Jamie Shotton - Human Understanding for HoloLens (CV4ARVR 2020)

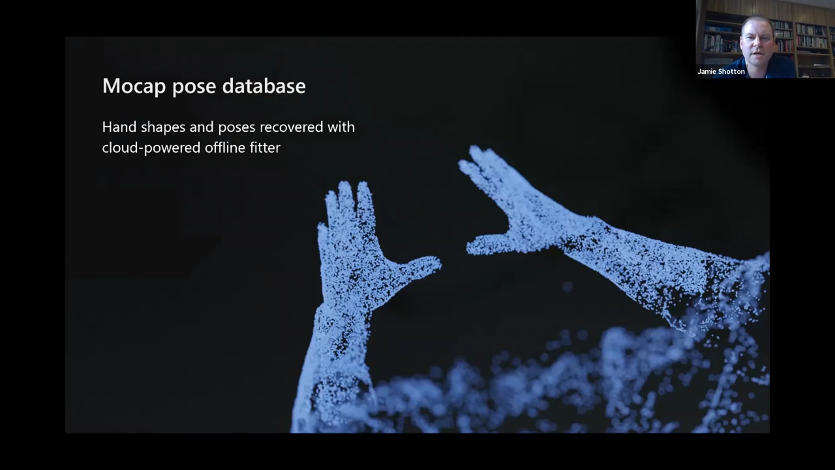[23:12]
Uh, and then we took, uh, those, uh, the, the raw data, which was about 300,000 data points per frame, uh, and fitted our model, our low dimensional model to that,